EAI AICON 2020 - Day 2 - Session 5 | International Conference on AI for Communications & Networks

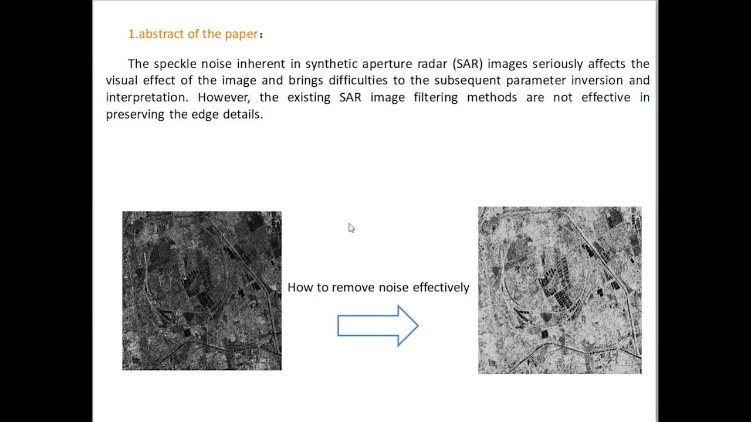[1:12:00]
In the end, simulation results have shown that the proposed method is better than traditional methods in denoising. Next, I will recommend background knowledge.